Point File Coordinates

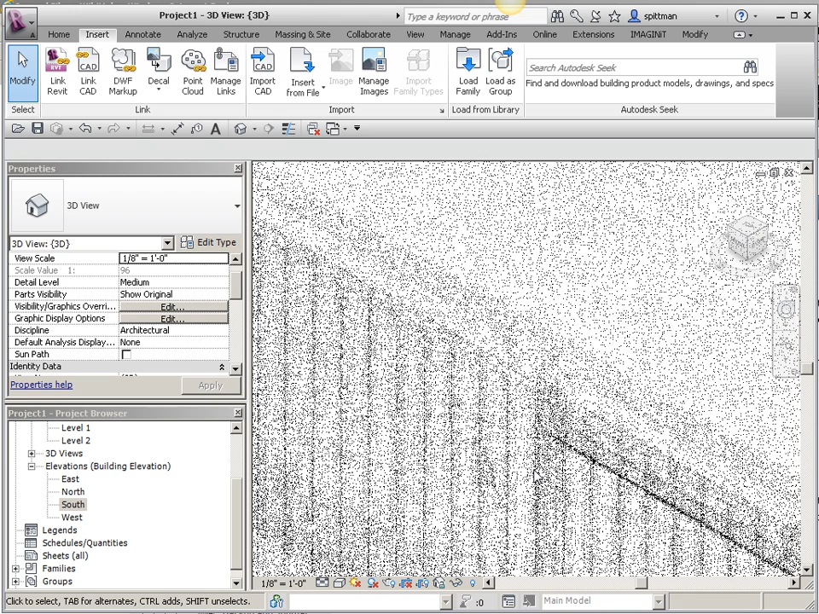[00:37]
I'm going to zoom to fit so I can see the whole thing.
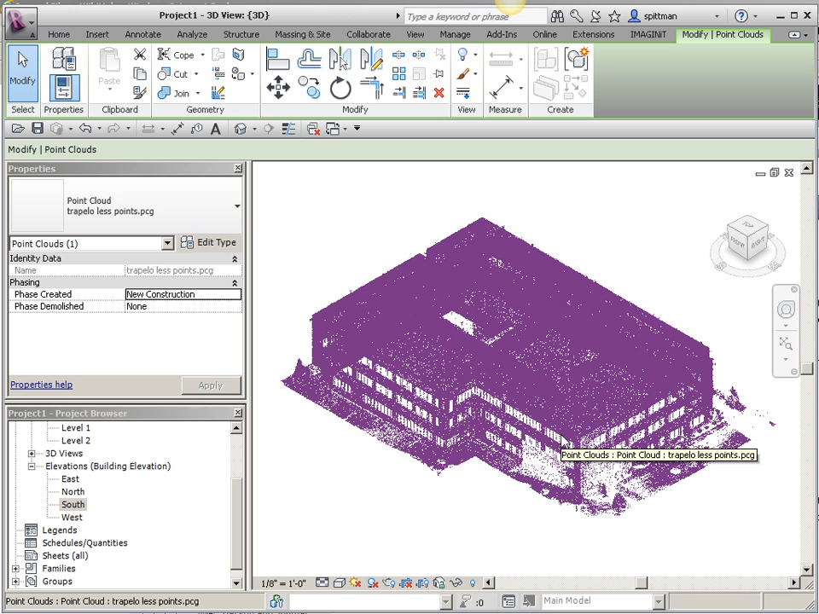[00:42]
Now, the first thing you guys want to do when you bring in a point file, regardless of whether you're going to do the coordinates portion or not, you're going to want to verify that the scale is right, and they tend to come in too big.
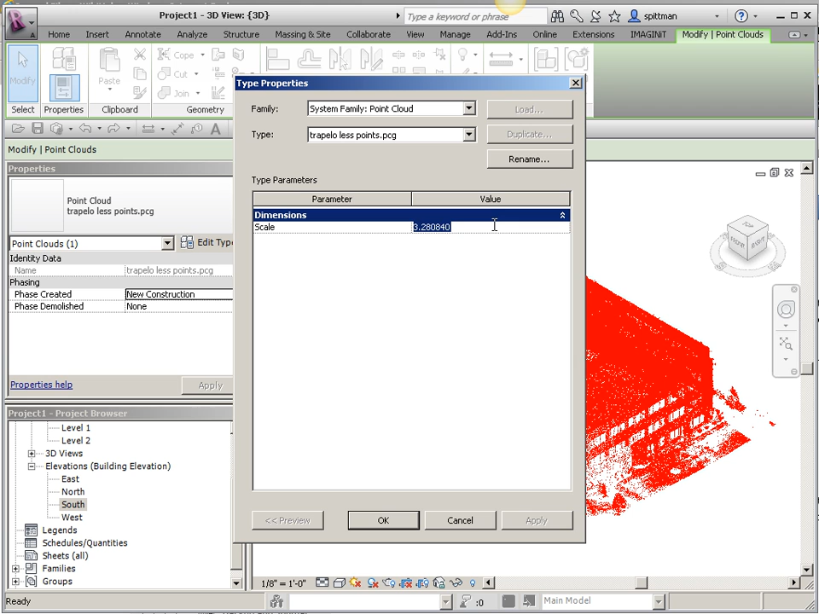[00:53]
So, I'm going to set the scale to 1, and you'll notice that it changes the size of my point file. So, you want to do this first, and you want to do this before you start modeling.
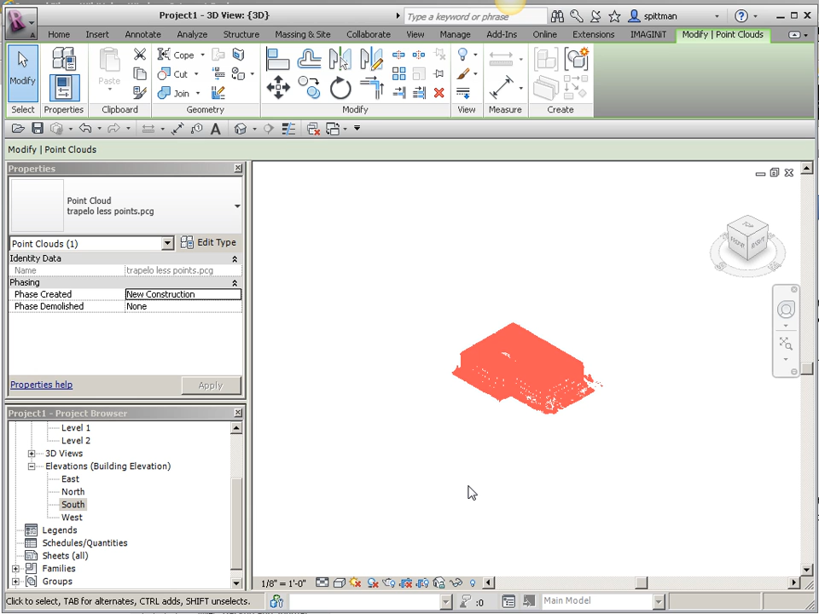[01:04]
It's going to be a lot harder to fix after the fact. The next thing I'm going to do is I'm going to go to my south elevation, and I'm going to physically move this up from the main floor line, where I'm, you know, anticipating it's going to be up to level 1.
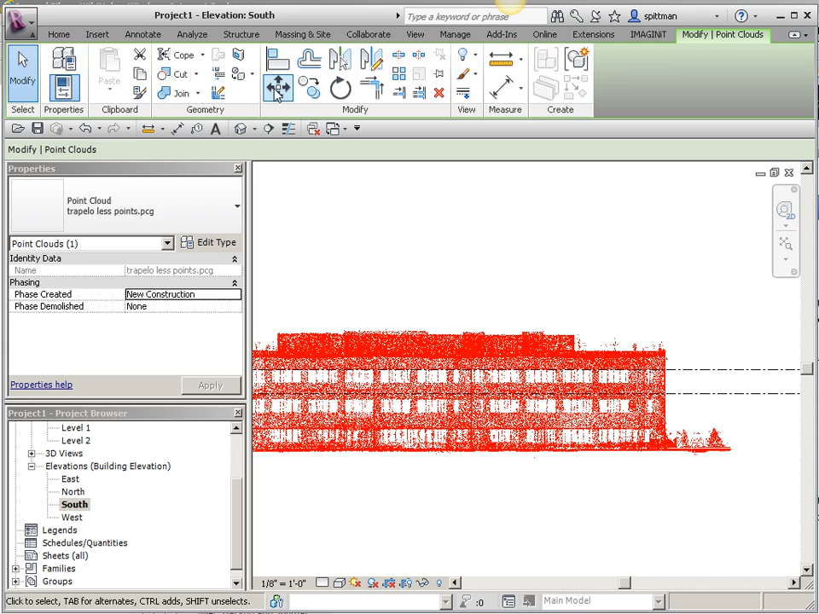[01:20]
So, I'm going to, you know, just use my move command, and I'm going to pick,
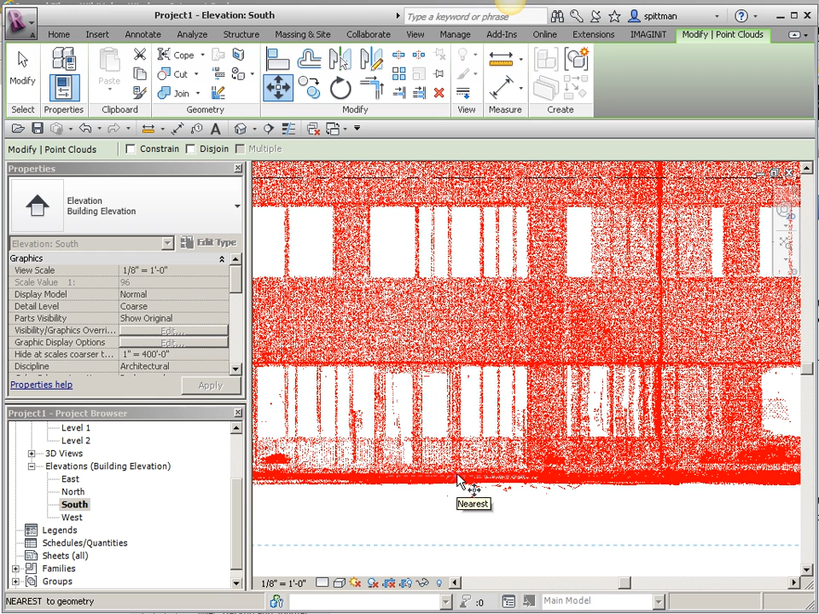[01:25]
you know, where I think the floor line is at, and move it up vertically.
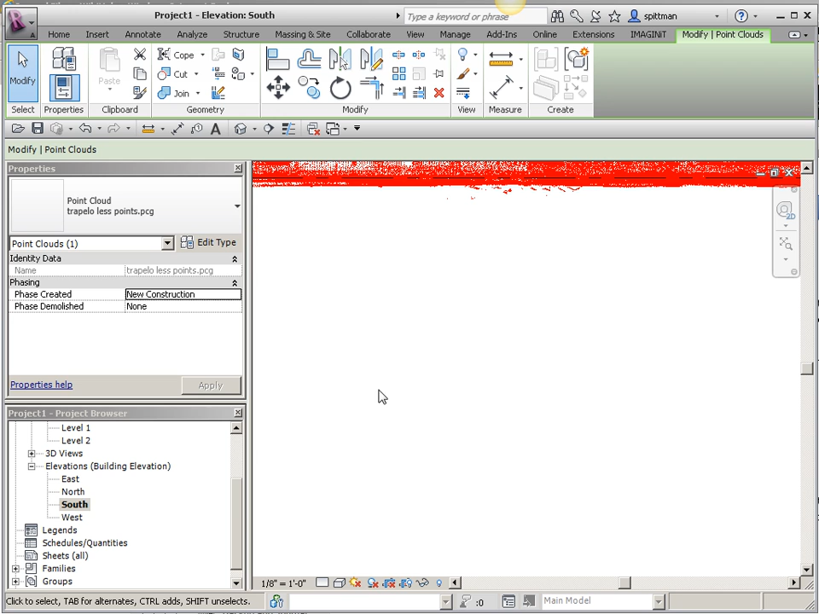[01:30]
Okay, I'm also going to take a look at this in my site plan view.
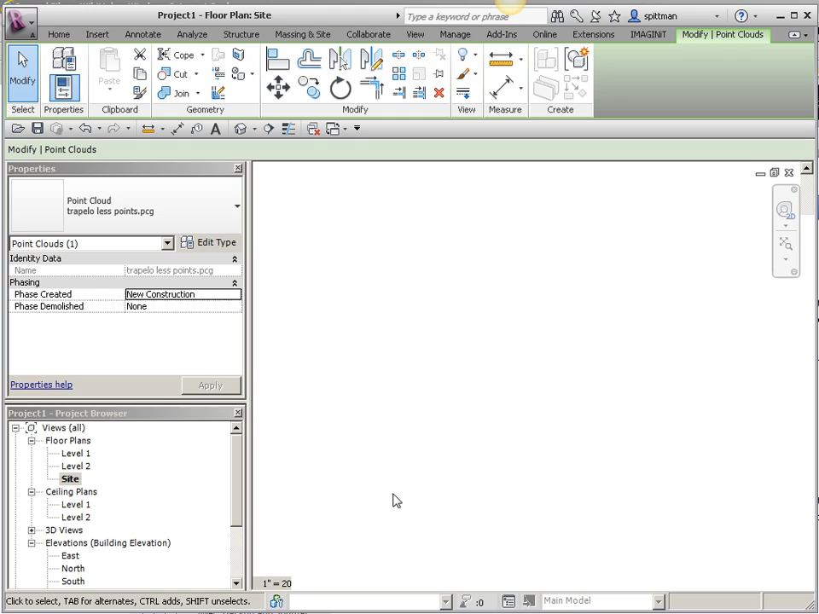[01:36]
And I picked the site plan view because it's easiest to see things from, because the cut plane by default is so high.
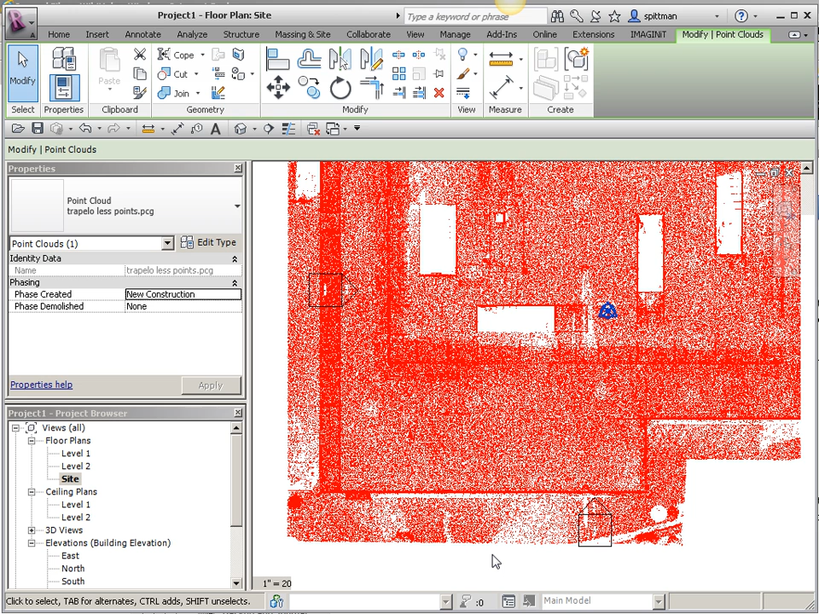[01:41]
Okay, so now I'm going to add a reference plane. And you're going to add it at the location, you know, where you want the origin to be.
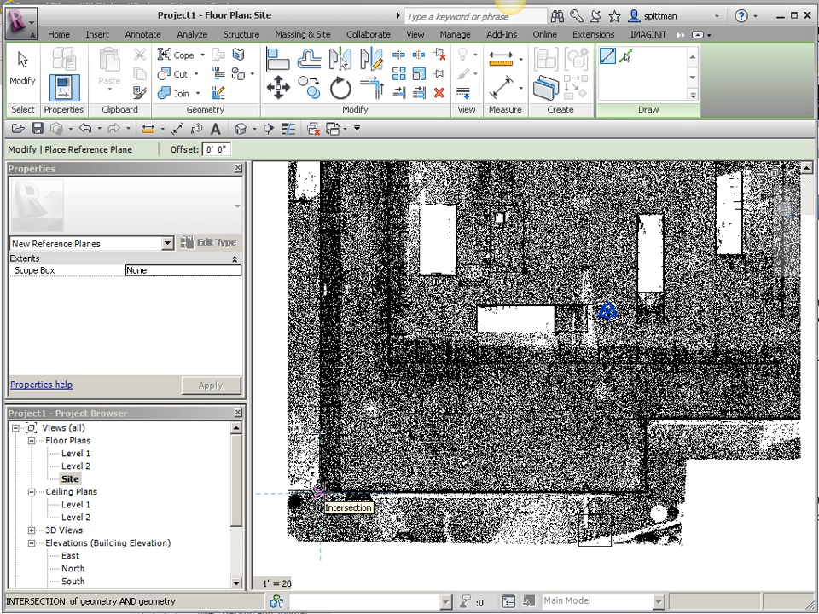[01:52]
So, I'm going to just draw this line. I'm going to go ahead and go back to level 1, and we'll zoom to fit again if needed. Okay, so my reference plane is here, and you'll notice that I can see different portions of, you know, my point file, and that's based on where I'm cutting through at this point. Now, if I do my coordinates right now, they're going to be 4 feet off because my cut plane is at 4 feet.
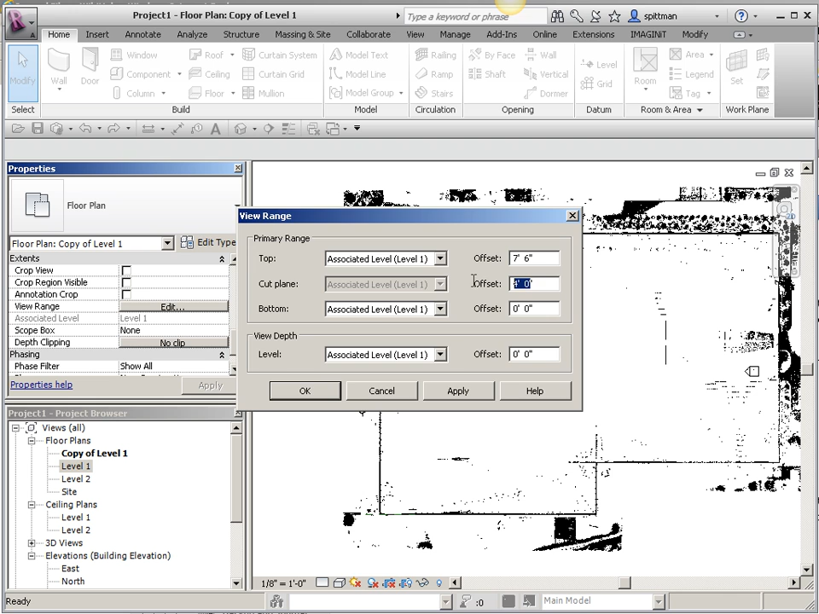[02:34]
So, you can either modify the cut plane for a minute, or we can just create another view. So, I'm going to create another view and modify the cut plane in this one. And I'm going to change it to 0. Now, I want to, you know, specify the coordinates at the end of this point.